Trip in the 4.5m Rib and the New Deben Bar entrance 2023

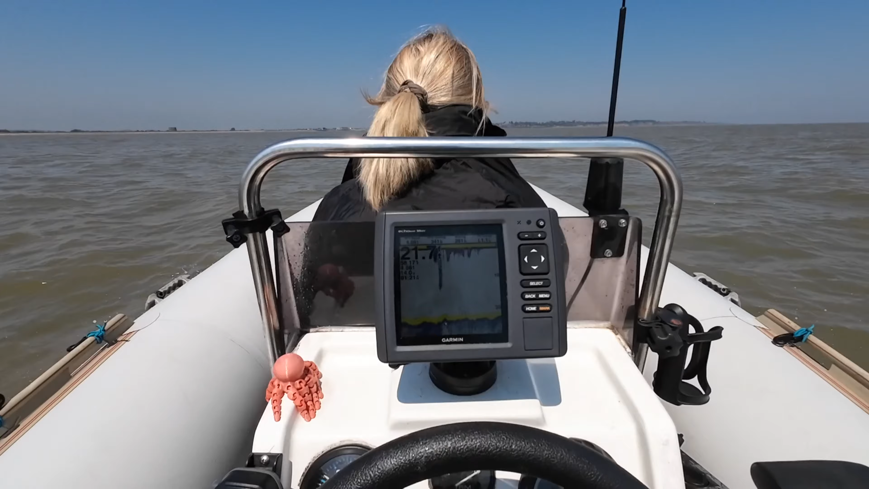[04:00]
Here we've got 22 foot as I say about two and a bit hours after low water's water at the actual safe water boy or the Woodbridge Haven. Right off we go. I was completely off track by having a little 4.5 meter rib.